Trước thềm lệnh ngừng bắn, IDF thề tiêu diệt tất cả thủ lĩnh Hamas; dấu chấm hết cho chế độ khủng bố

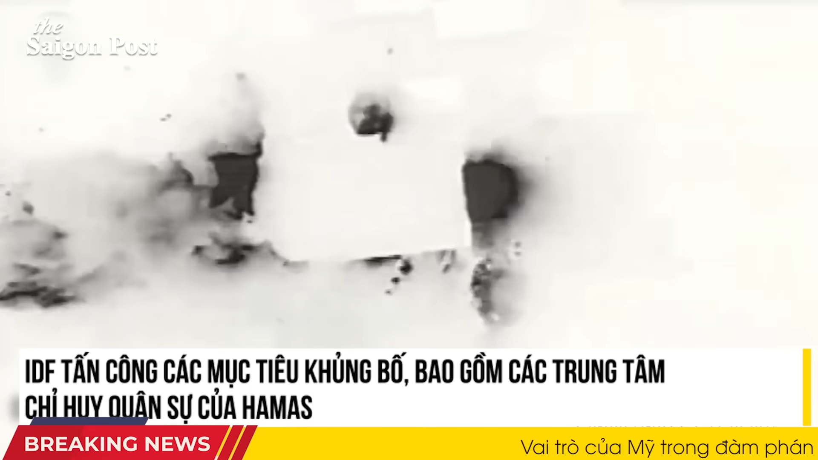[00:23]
xác định các địa điểm dưới lòng đất và tấn công cơ sở hạ tầng khủng bố ở Gaza. Quân đội IDF xác nhận đang tấn công các mục tiêu khủng bố trong khu vực Zabalia.
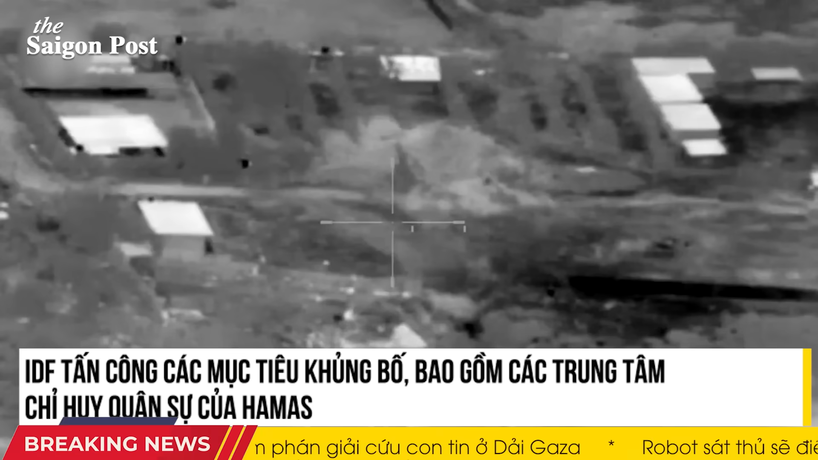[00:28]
Với sự chỉ đạo của quân đội IDF, một UAV đã nhắm mục tiêu vào những kẻ khủng bố có vũ trang, tiếp cận IDF và tấn công một trạm quan sát
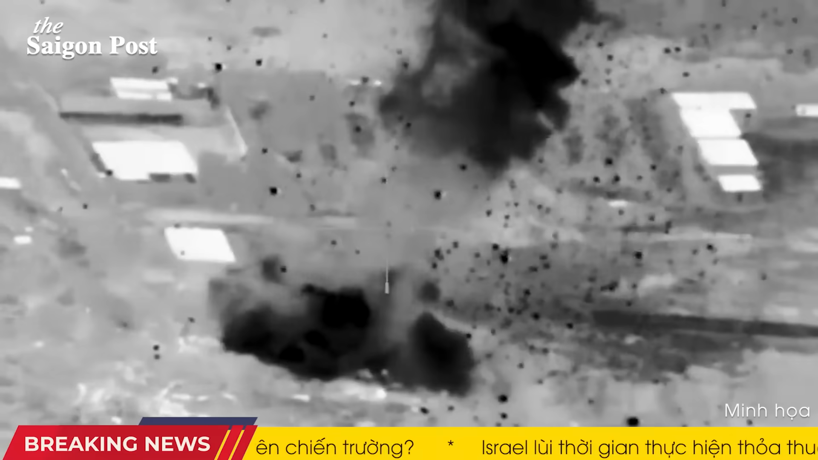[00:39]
gây ra mối đe dọa cho IDF bằng cách sử dụng đạn dược chính xác.
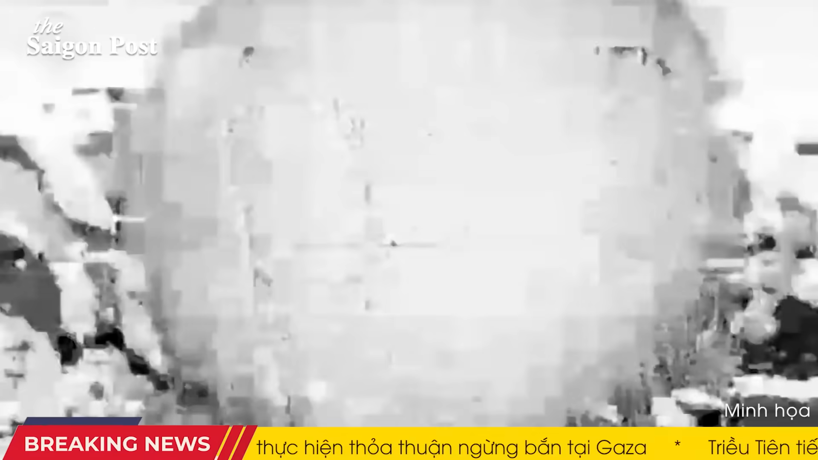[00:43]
Hơn nữa, máy bay không người lái và xe tăng đã tiêu diệt một số nhóm khủng bố ở phía bắc Gaza dưới sự chỉ đạo của lực lượng mặt đất của Israel. Lính IDF cũng xác định được một đường hầm bên trong một nhà thờ Hồi giáo.
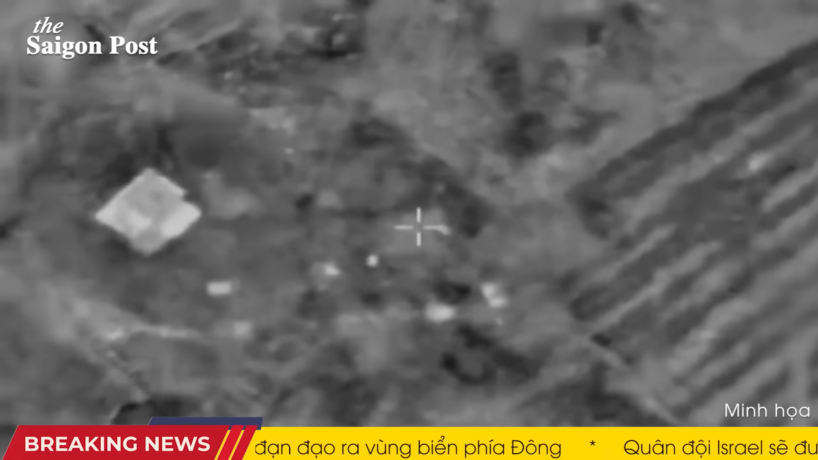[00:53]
Tại một khu vực nông nghiệp ở Bét Hanau, quân IDF đã xác định được vị trí và tấn công một đường hầm khủng bố. Lính IDF cũng bố trí nhiều vũ khí và một đường hầm khủng bố bên trong một khu dân cư trong khu vực.
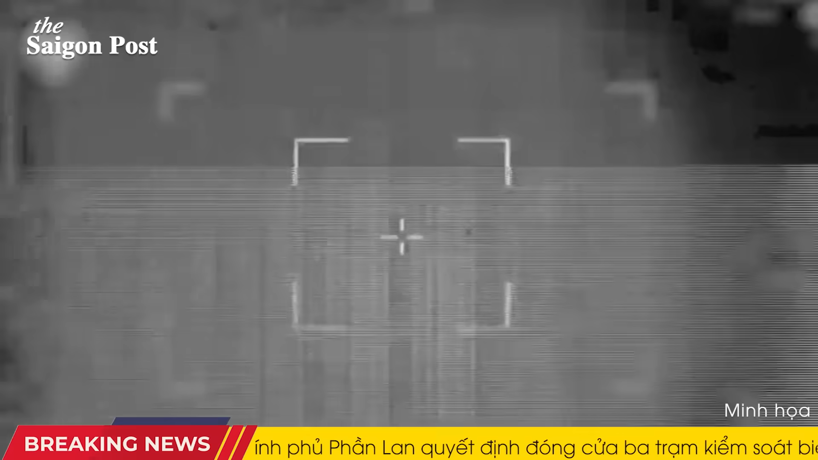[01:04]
Tổng cộng, trong các hoạt động của IDF ở Gaza kể từ thứ Tư, các cuộc khung kích đã được thực hiện nhằm vào hơn 300 mục tiêu khủng bố của Hamas, bao gồm các trung tâm chỉ huy quân sự,